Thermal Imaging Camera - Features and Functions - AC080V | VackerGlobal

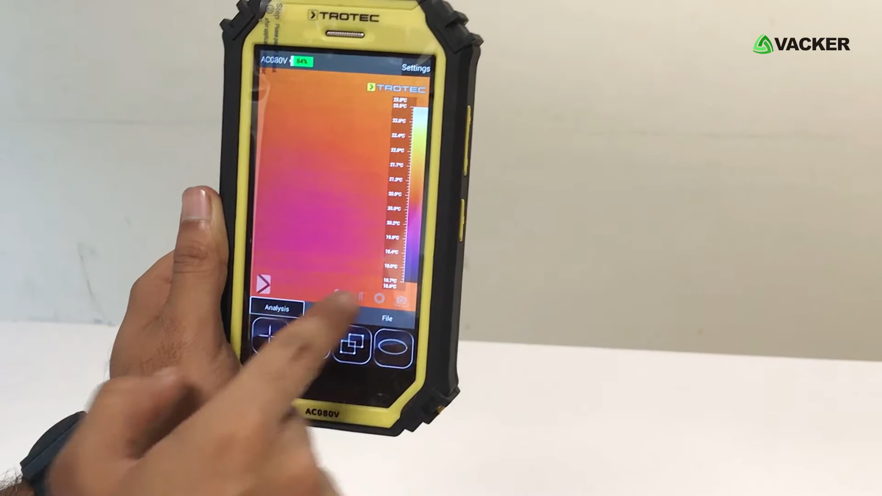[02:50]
This is the analysis part of the software. If you want to capture this image, you go to image. You can capture this. You can make a video out of it. You can change the ISO settings.
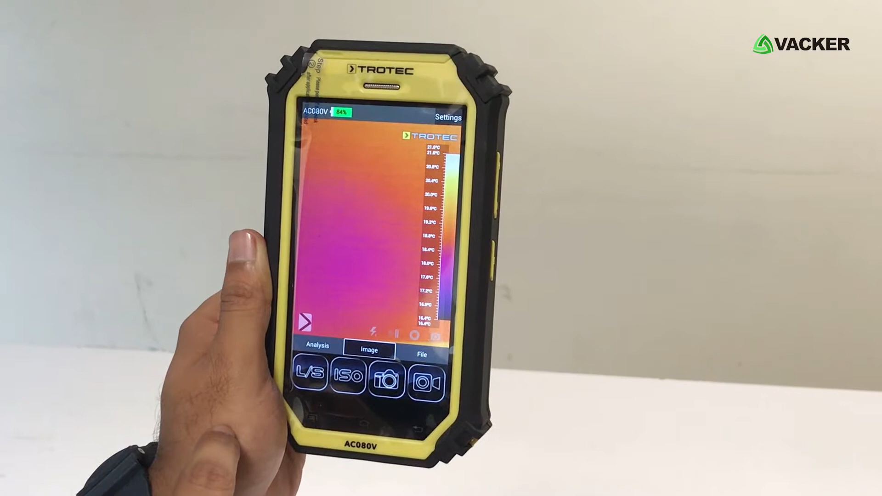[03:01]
And if you want to retrieve these images, you go to file. You can access this folder and you can access all the files. If you go back, to change any settings, you touch this icon. You can change the settings from here. For the ambient temperature, humidity, emissivity, distance and the normal temperature and unit settings.